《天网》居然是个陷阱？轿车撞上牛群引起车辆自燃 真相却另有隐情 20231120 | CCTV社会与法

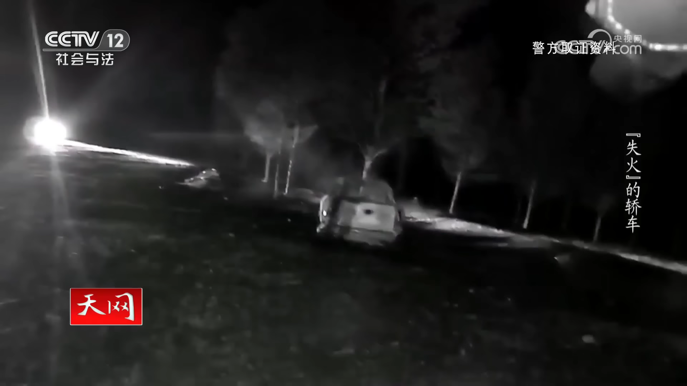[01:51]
现场是一片杨树林好在树木的间距较大事故只伤到了一棵树